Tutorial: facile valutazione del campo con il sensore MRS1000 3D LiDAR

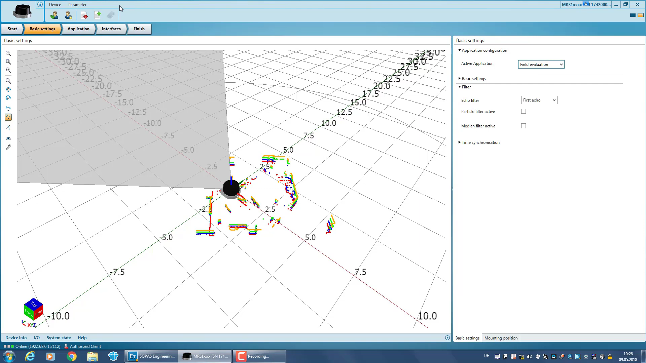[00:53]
If this is not the case, use the drop down menu to select field evaluation from the list. If you now switch to the tab application, you will see the visualized scan data of the LiDAR sensor. For monitoring specific areas of interest, you can use individually configured fields. They contain a number of evaluation properties which define, for example, the size of objects relevant for detection or the timeframe in which an object has to be detected. To configure a field, click on the button Add Evaluation, and a new evaluation category is added.
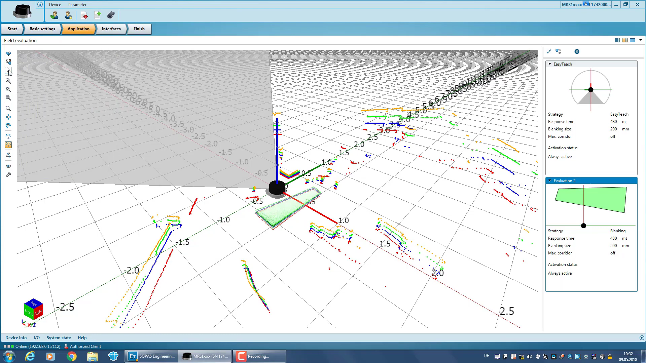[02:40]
To exit the edit mode, deactivate it by selecting the arrow. The evaluation properties contain some default parameters which are adjustable according to your application. For this, click on Edit Evaluation Settings. Here you can change the name of the evaluation and its activation mode. By default, the evaluation is always active, but can also be activated via input or time.
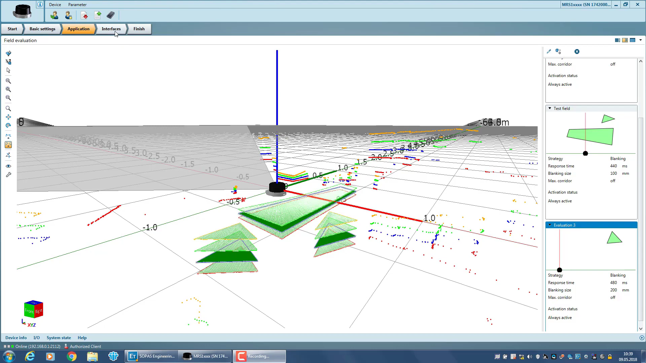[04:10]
The MRS1000 allows for the configuration of up to 8 multifunctional IOs. You can edit these by clicking on the tab Interfaces. Here the definition of each port is defined.
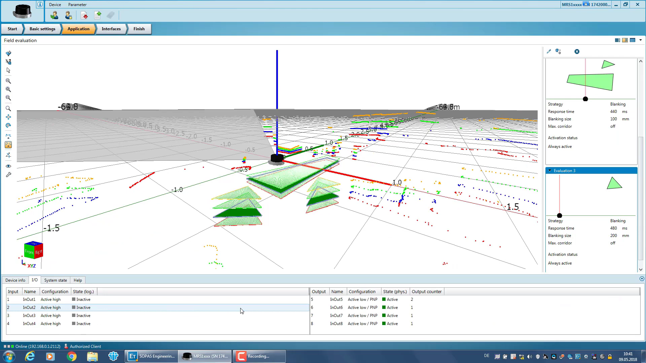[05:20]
now port 5, will increase by 1.